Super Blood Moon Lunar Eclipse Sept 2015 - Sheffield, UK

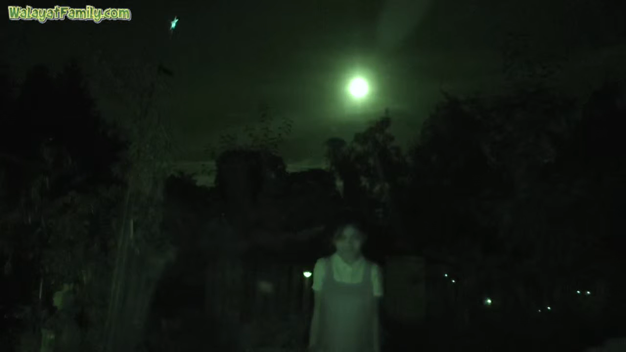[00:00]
Yesterday it was the super blood moon, and this is what I looked like, and the world did not end.